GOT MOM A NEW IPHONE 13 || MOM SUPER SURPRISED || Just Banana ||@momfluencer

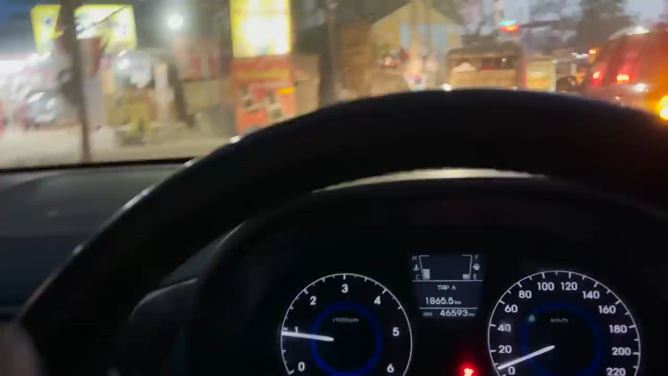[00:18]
சரியான டிராஃபிக் இங்க வந்து மாட்டிக்கிட்ட மாதிரி இருக்கு. நான் இருன்னு இருன்னு நான் போயிடுறேன்.